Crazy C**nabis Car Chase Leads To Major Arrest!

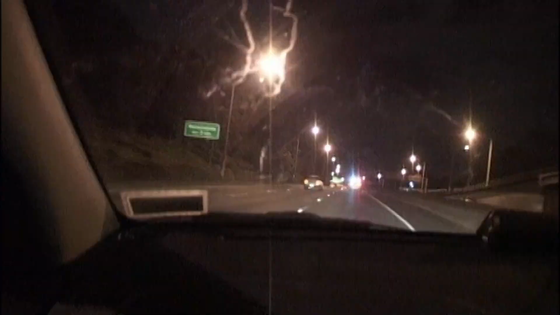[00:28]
Driving minutes 5. We've got a pass marking. We've got a pass marking.